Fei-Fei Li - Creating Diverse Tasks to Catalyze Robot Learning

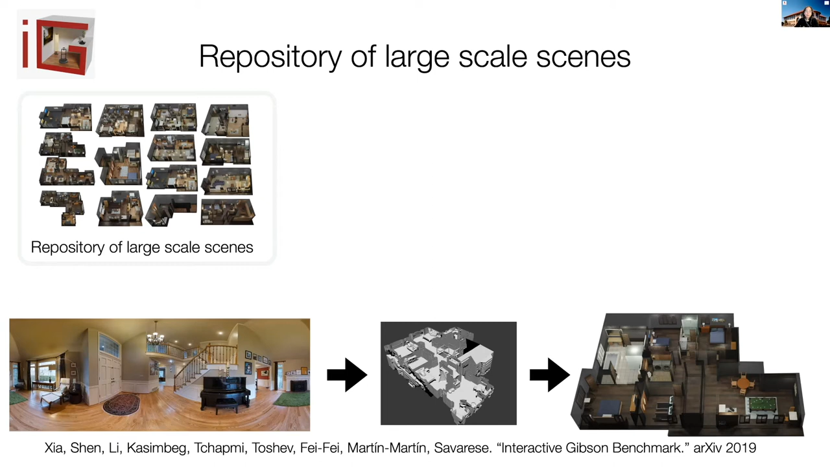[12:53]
So it's these 15 scenes are really large 3D interactive scenes and are each of them is the size of our apartment unit or similar similar sizes. Here's just to show you some videos of examples of what this environment is like. And also to note that our objects are also annotated with material information,